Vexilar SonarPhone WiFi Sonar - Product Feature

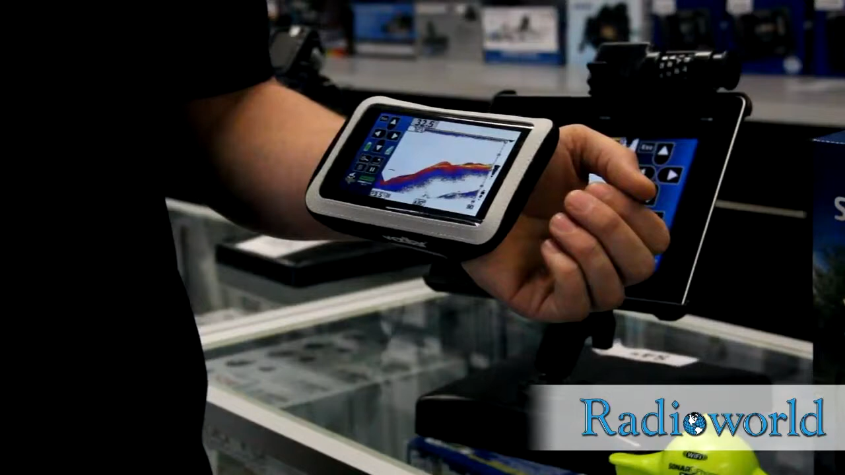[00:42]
It will accommodate the larger phones. This is a 5-inch Android screen, no problem, fits comfortably in there.
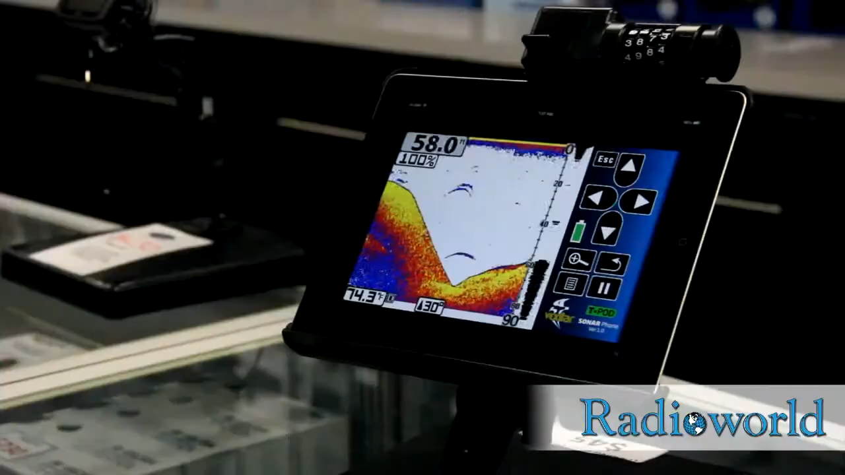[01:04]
You can change the color of the background just like you can on your traditional sonars. So you're really not losing out a whole lot here.